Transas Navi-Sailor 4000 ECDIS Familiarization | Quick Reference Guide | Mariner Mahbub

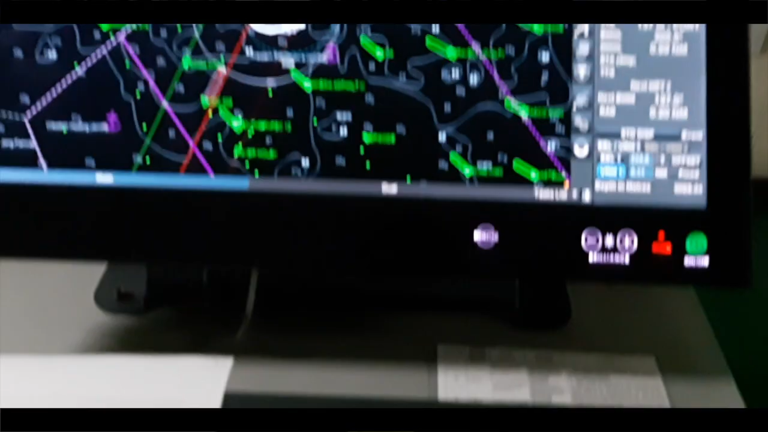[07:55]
I push on the left button you see this button is coming and also right button to
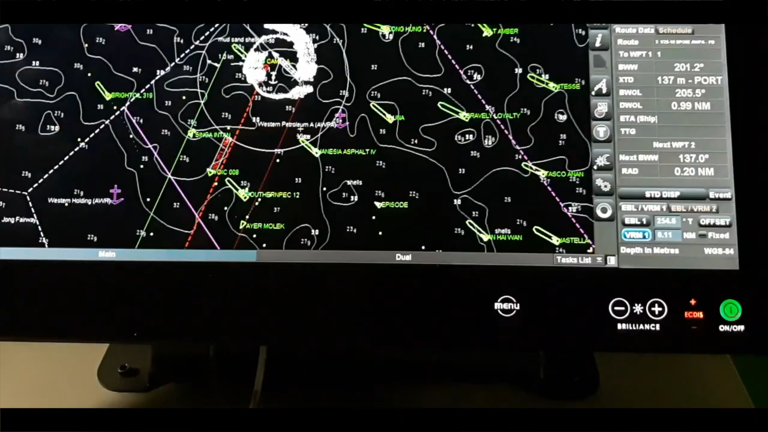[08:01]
go this one actually this one I use as like as left button and
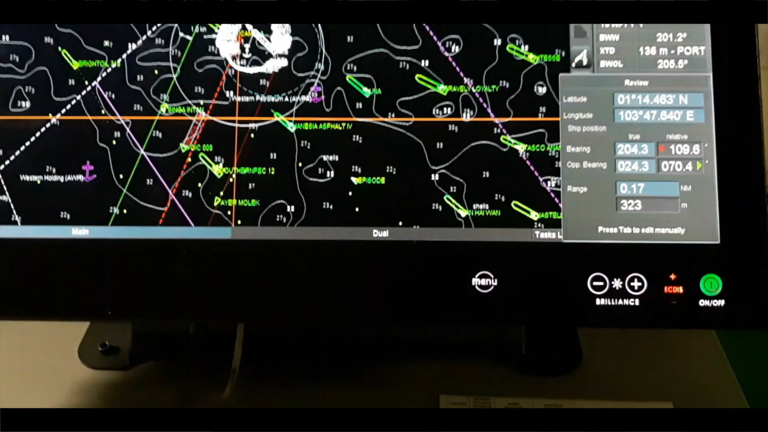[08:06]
this one this right button this small one here for the cancel
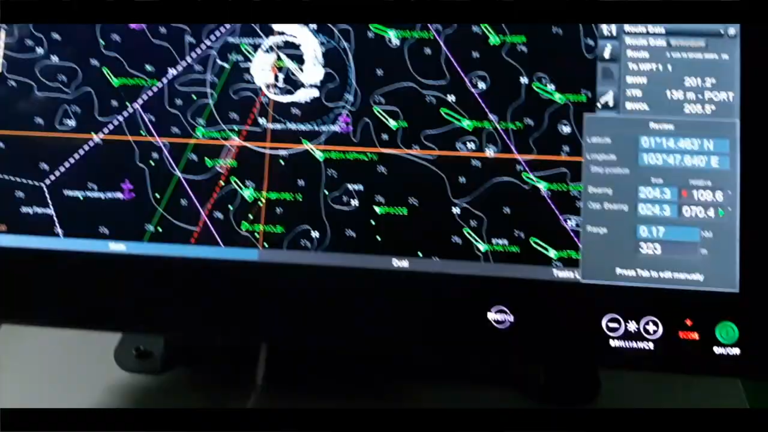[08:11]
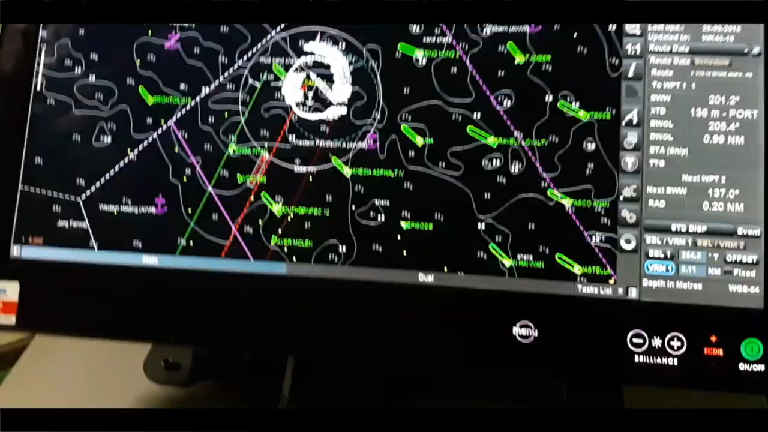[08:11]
whenever you do any route planning or any passage planning over here or on the left disk at that time it is very useful and also you have to know so many shortcut and also
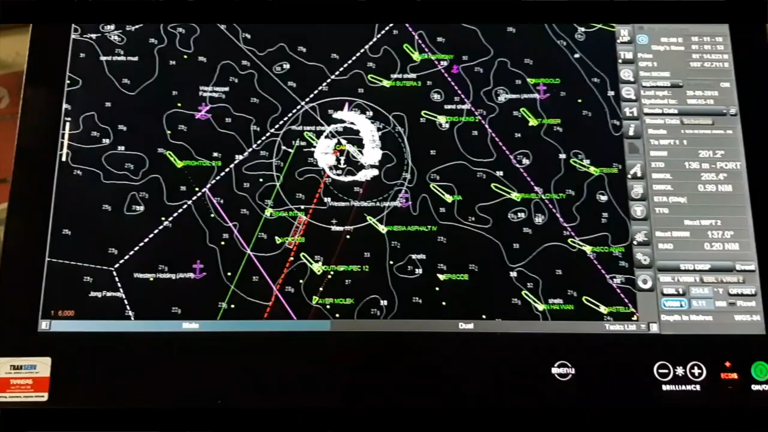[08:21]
so many tricks actually to use this mouse and this left or right button it will be very useful for you
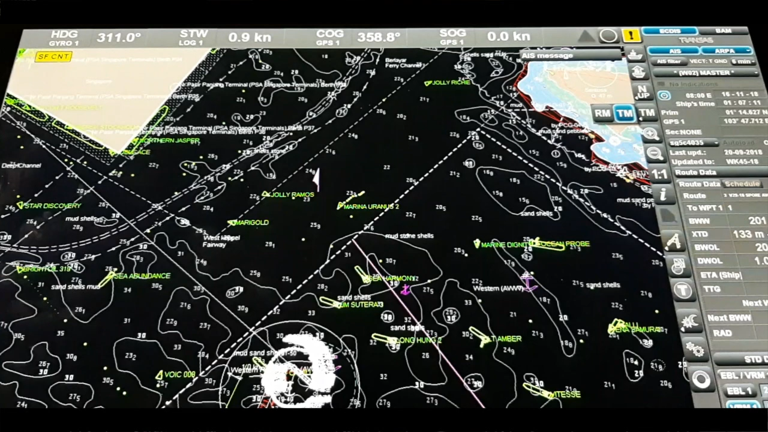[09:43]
true motion mode and this one for the zoom in and zoom out again zoom in and
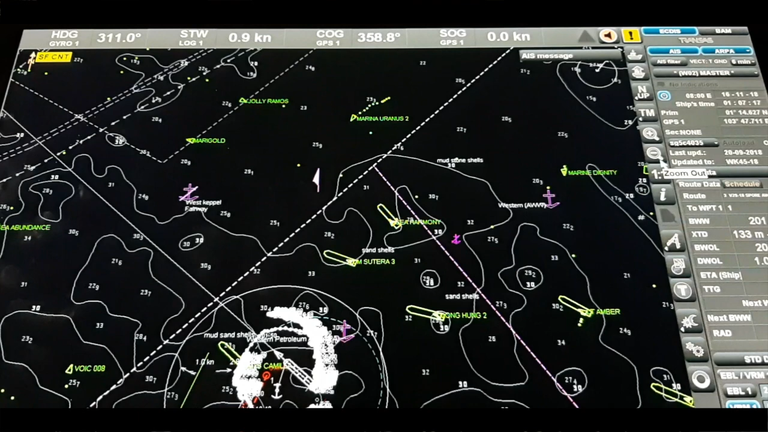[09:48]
this one for the zoom out option and this one describe our display scale display the chart on the original